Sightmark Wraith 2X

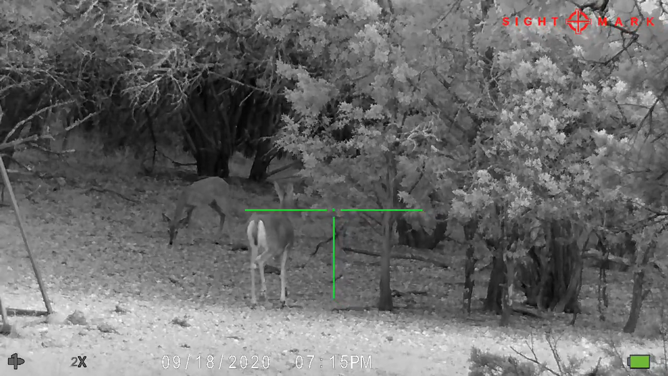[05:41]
And yeah, all I did was move the scope into nighttime mode. No IR illuminator, just natural light,
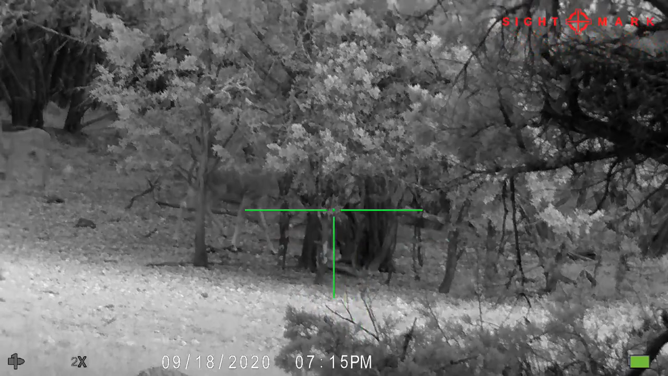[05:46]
and this is what it looks like in the daytime, in night mode.
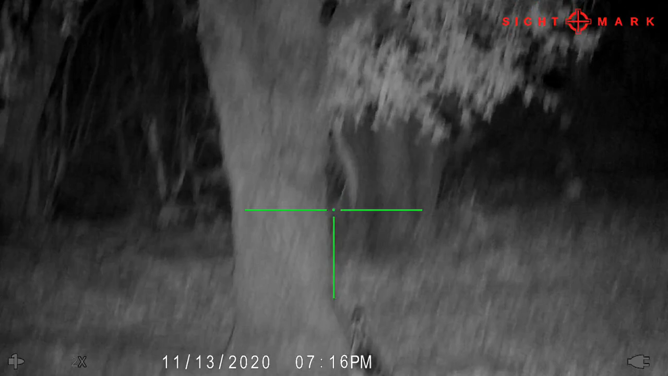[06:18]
and they come running to get that corn because they're greedy. Okay, another location.
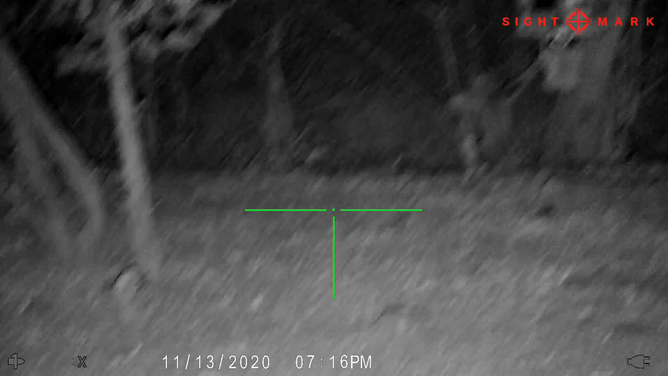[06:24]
I'm probably about 30 yards back from this feeder. I'm at a location where there has been lots of hogs sign.
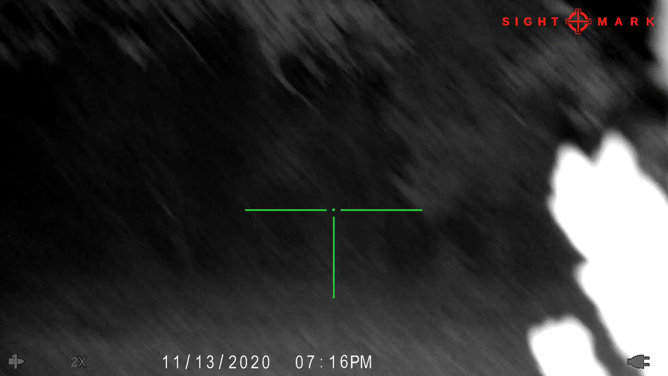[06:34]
Hogs seem to be coming in just after dark. So it is just after sunset, and it is dark.
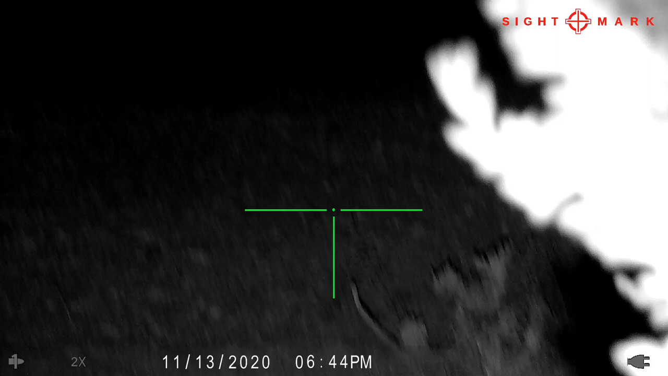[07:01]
So that bright tree on the right hand side, there's cedar tree about 10 feet away from me on the right hand side.
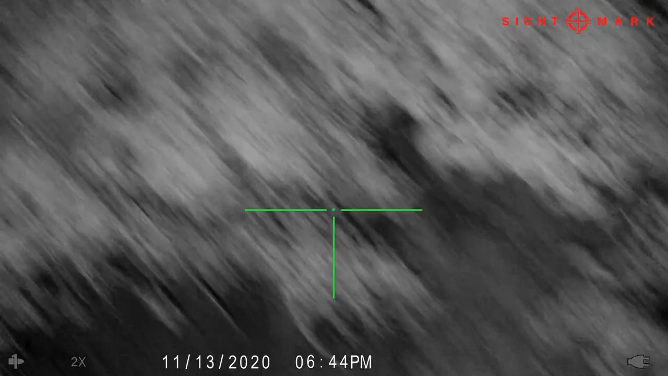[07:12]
and wash out the picture like that.
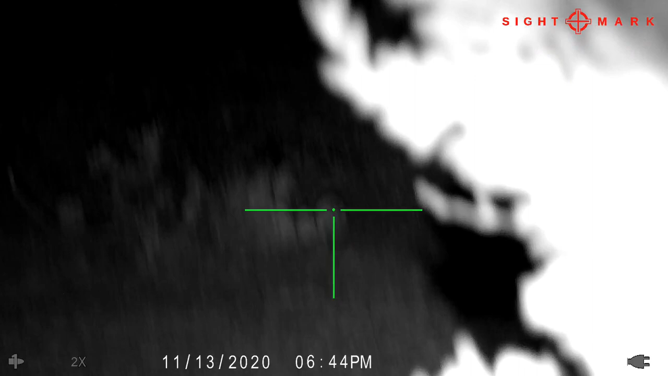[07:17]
So you can start seeing the pigs. They're still not in clear view, but you can see their eyeballs glowing back there behind the tree. I'm just waiting for them to come out where I can get a shot where I can see them completely. And the light will get off of that
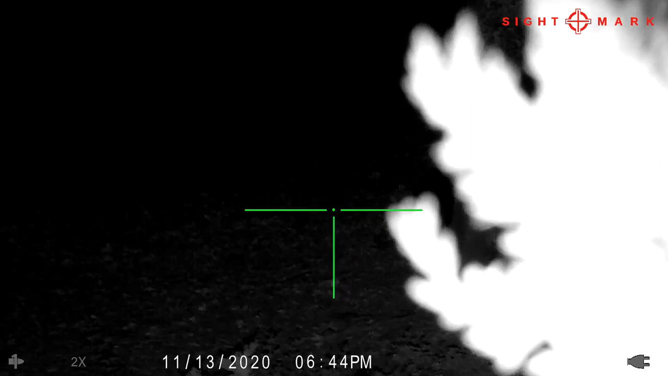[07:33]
cedar tree and brighten up the entire scene,